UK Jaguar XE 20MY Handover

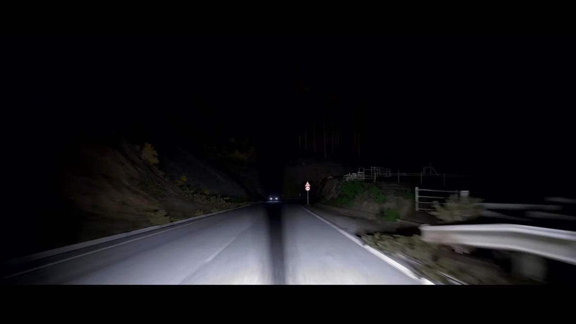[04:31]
If you have matrix LED lights, the car will keep main beam on almost all the time, creating cones of shadow around other road users so they're not dazzled, but maintaining full beam everywhere else.